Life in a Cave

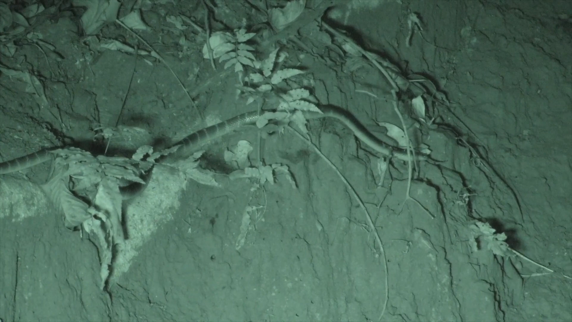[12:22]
The team also came across a common crate lurking near the mouth of the cave, probably to hunt unsuspecting bats.